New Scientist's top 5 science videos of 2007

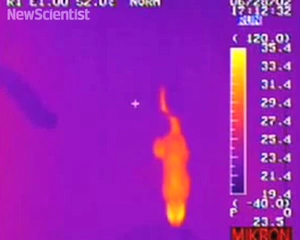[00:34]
Researchers at the University of California used an infrared camera to spy on squirrels and found out that they heat up their tails and wave them at rattlesnakes to pretend to be bigger than they actually are. Rattlesnakes use an infrared sensing organ to detect small mammals, so if squirrels increase the blood flow to their tails, they can trick the snakes.
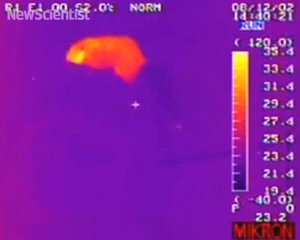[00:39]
When the squirrel encounters a gopher snake, which doesn't have an infrared sensing organ,
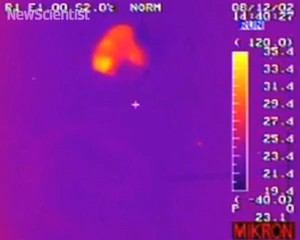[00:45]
it simply wags a cold tail to deter it. Squirrels can tell snakes apart, but it seems like humans can't even tell which hand is which.